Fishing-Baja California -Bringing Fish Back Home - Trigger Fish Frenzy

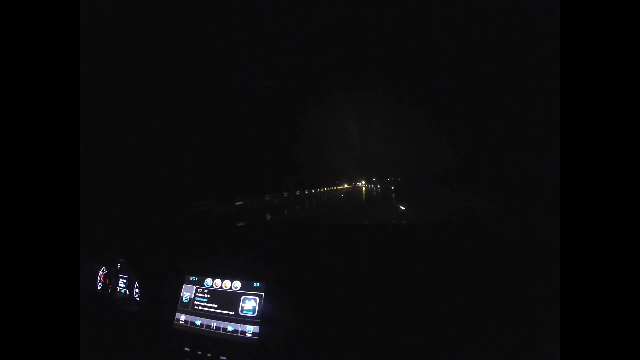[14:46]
It's tropical weather. Treacherous ass road. The road is fucked out here.
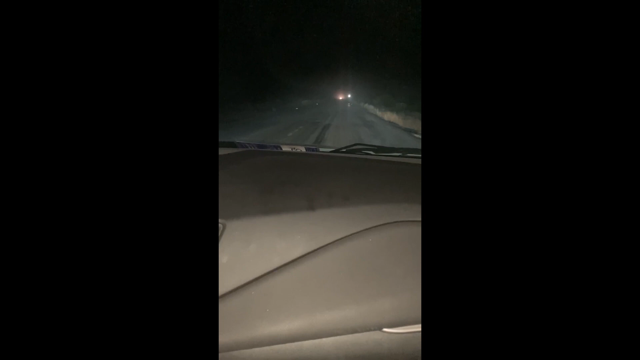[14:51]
I'm trying to see if we can see some pop-up. You gotta get out the way of these potholes. Yeah, if you're going fast in these potholes, it's a wrap, nigga.